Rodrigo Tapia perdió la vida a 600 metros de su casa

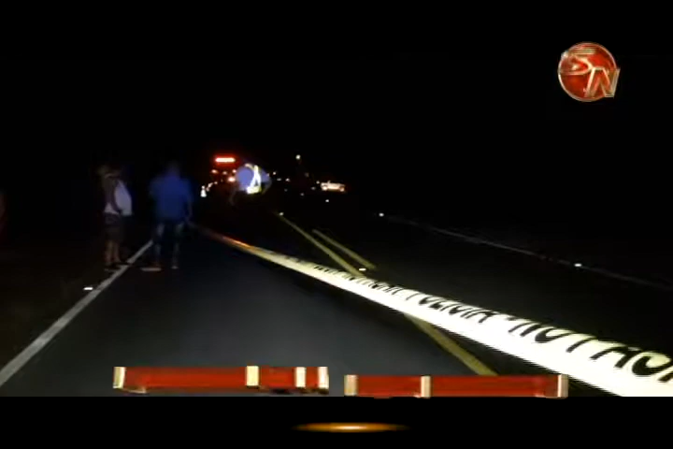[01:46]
La vía se mantuvo cerrada por más de tres horas.